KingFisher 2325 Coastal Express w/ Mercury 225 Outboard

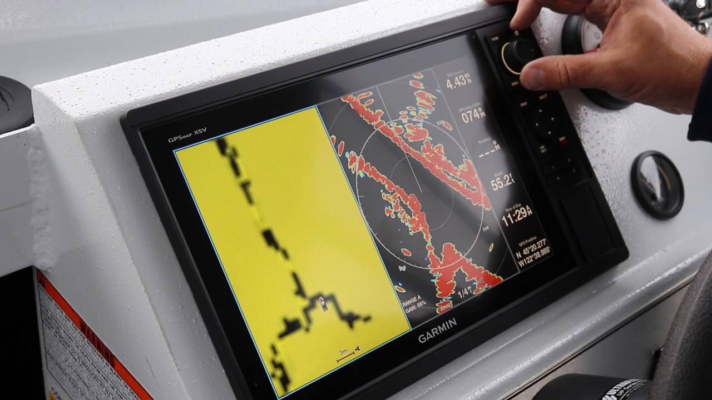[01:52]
Check our GPS, and there we are there. That's all working good. Let's go back to sonar.
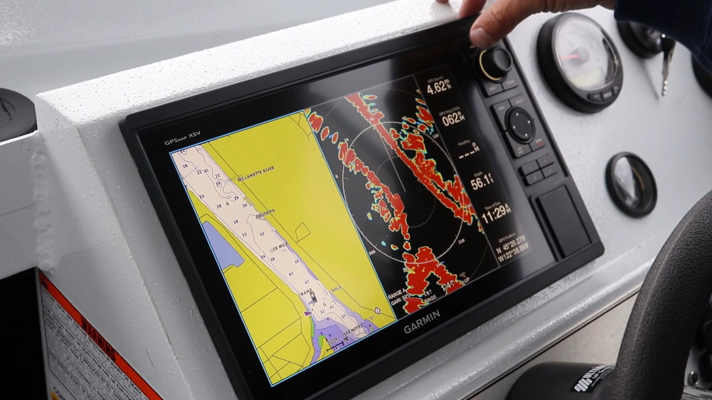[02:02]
This has got an XSV transducer, so you have the side scan, standard sonar, and bottom scan.